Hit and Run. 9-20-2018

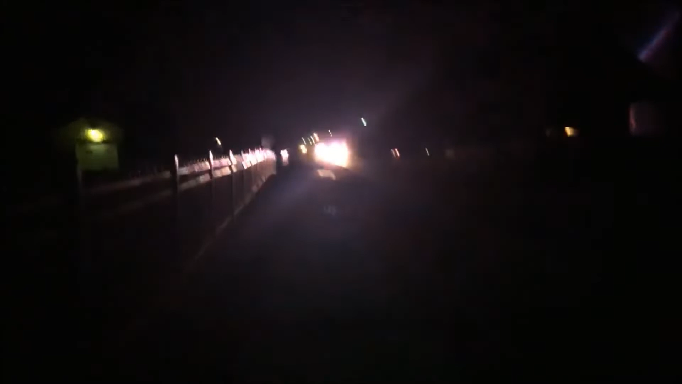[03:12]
Good evening, everybody. This is live and late breaking from Neosho. We have a person that has been found laying in the road. Don't know details, so.